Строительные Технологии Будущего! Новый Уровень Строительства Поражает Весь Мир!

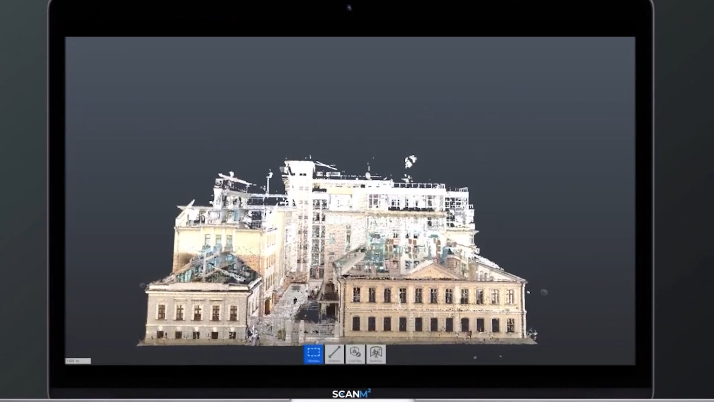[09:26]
Они позволяют в самое короткое время создать полноценную, высококачественную 3D-модель помещения.